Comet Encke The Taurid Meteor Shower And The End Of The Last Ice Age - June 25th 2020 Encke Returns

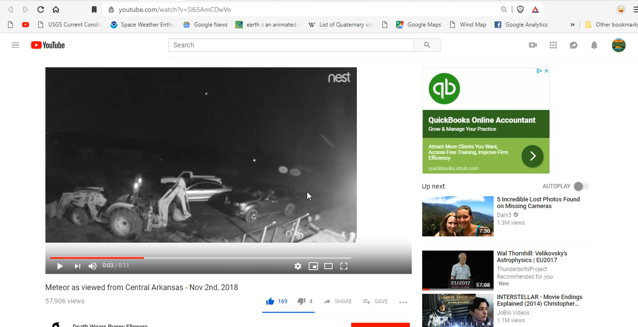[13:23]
Join us on a Taurid. Lighting up the planet just nights ago, 48 hours ago. That is what a fireball looks like.
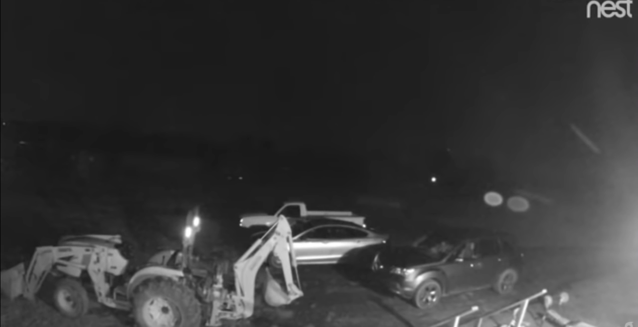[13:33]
That is a double Birkeling current plasma discharge where it is actually being caught by multiple electric fields burning there once and again and again. that is actually three discharges. Watch it go. Once. Second. Third. Boom. Boom.
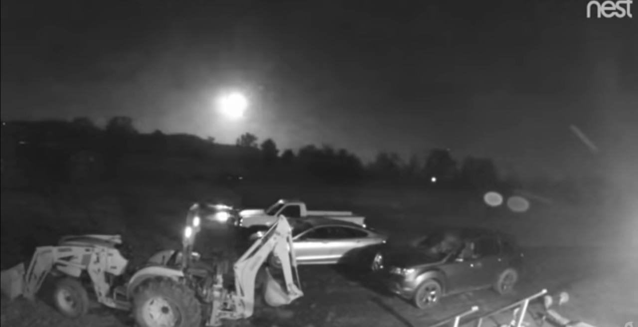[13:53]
Boom. Yeah. So those are the three electrical discharges sensors that disintegrated the object and there was no earthquake here. Had that object not disintegrated from electrical discharge the camera would have shook and there would have been a 4.8 magnitude earthquake here. Because a rock about two or three feet would have hit the ground. one. At between 18 and 24,000 miles an hour. Yeah. That is pretty fast. It's not like a drag strip. It's like insane in the membrane fast.
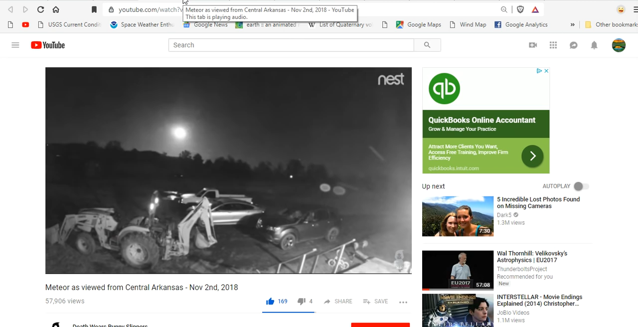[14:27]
So you'll get links to this video from a meteor viewed in central Arkansas just last week or yeah just this week.